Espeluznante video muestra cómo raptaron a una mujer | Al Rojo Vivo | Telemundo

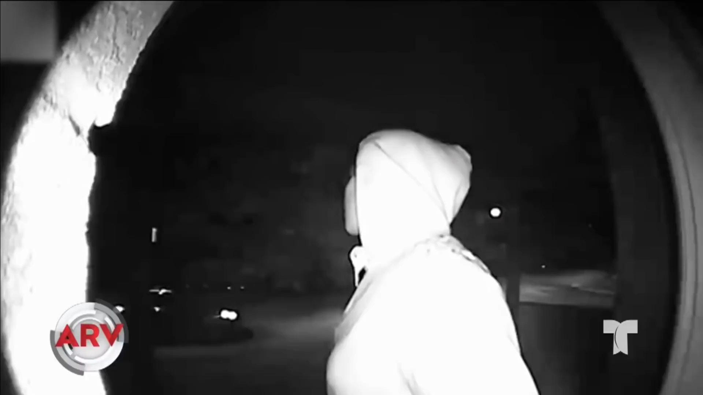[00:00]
Un sujeto en Canadá secuestró a una mujer a punta de pistola, la arrastró de los cabellos cuando ella tocaba el timbre de una casa pidiendo ayuda en plena madrugada.
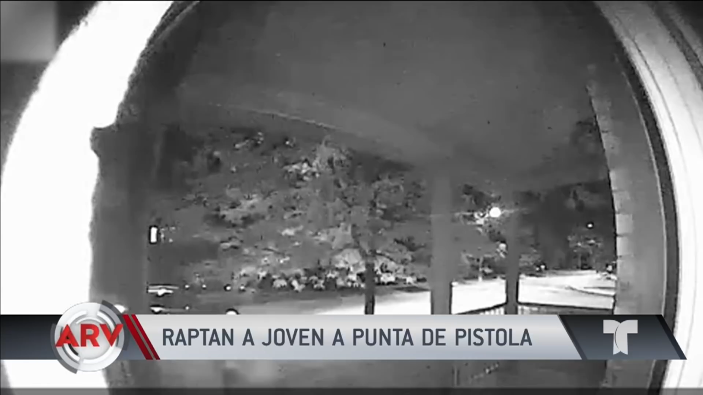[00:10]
Él arremetió contra la mujer, la metió a un carro a la fuerza y hasta ahora no hay ni rastros de ella. La policía espera que estas imágenes ayuden para dar con la chica y atrapar al sujeto.